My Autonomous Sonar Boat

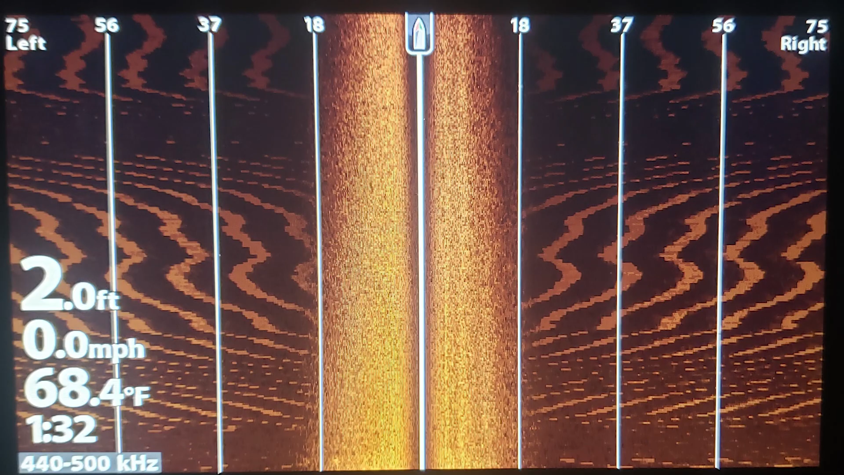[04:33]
On screen: depth 2.0 ft, water 68.4°F, speed 0.0 mph
I had a ton of issues with noise.
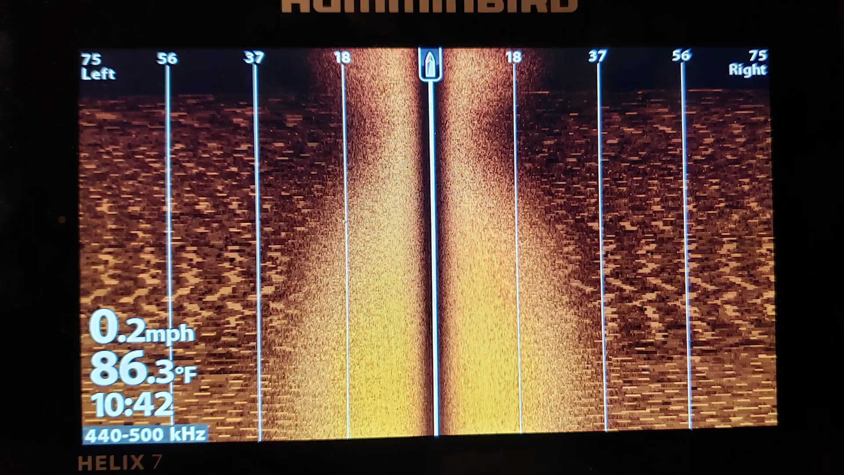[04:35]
On screen: water 86.3°F, speed 0.2 mph
I couldn't figure out exactly where it was coming from.
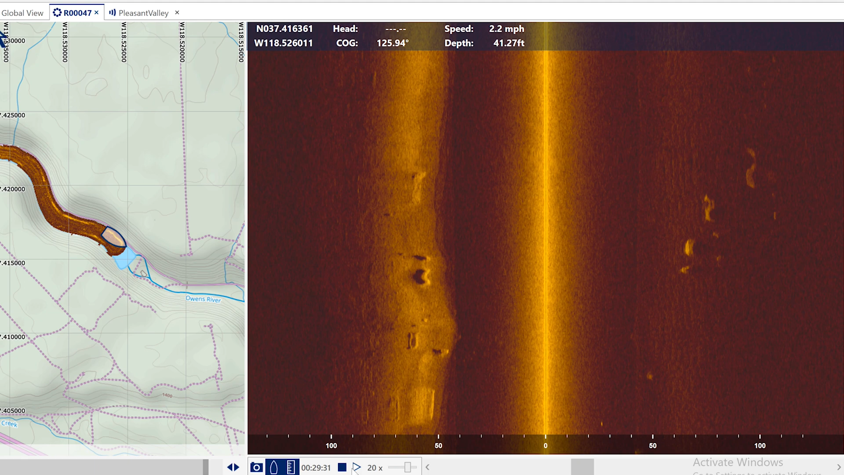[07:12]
On screen: depth 41.27 ft, speed 2.2 mph
That area is more popular with fishermen and more likely that there's more things that have gone into the water there.
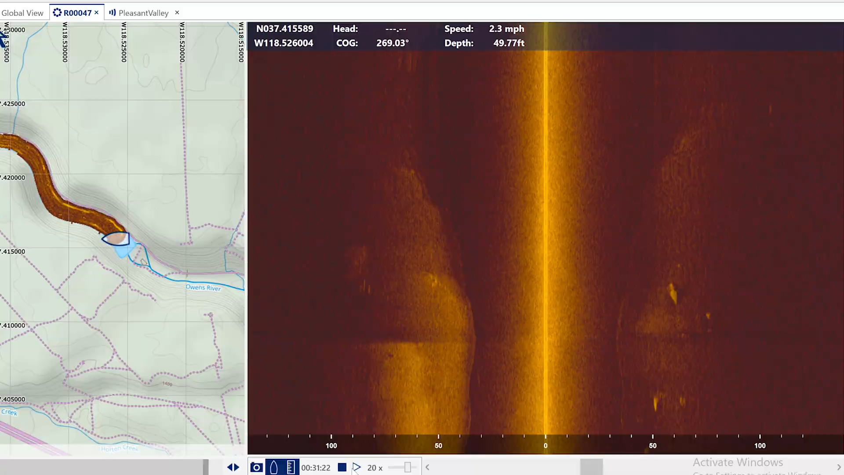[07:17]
On screen: depth 49.77 ft, speed 2.3 mph
Here's a couple images though. There's some bait fish with trout.
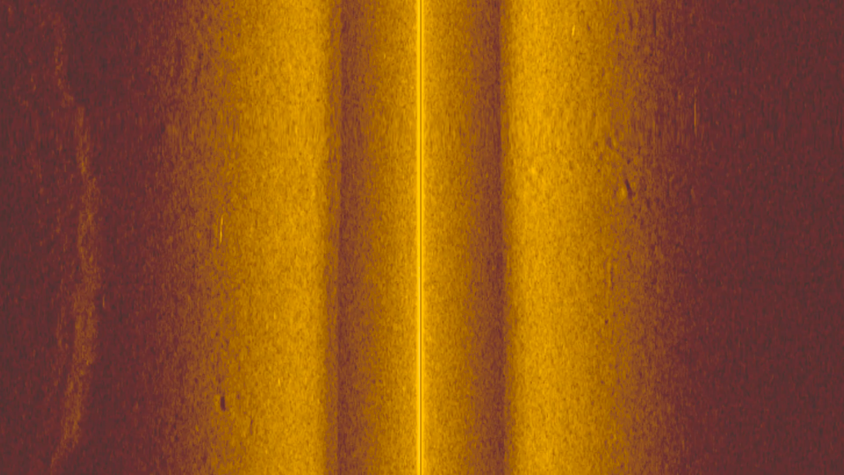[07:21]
There's a large trout in about the center of the screen.
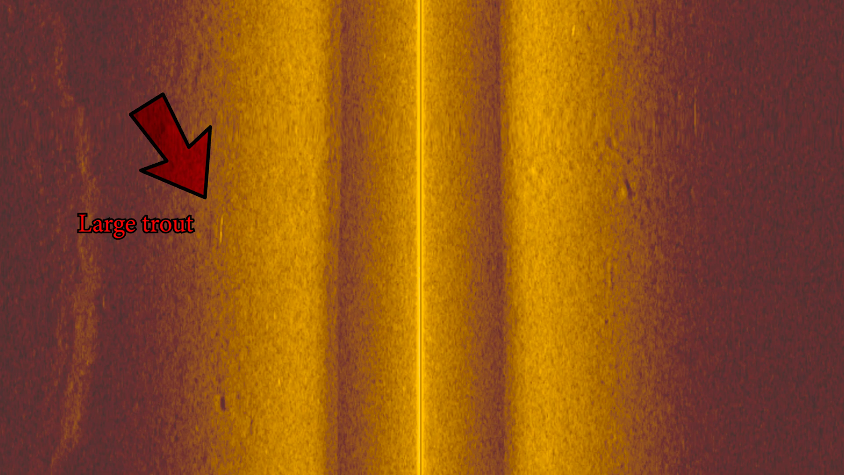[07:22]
We've got a lot more lakes in my area that are worth scanning.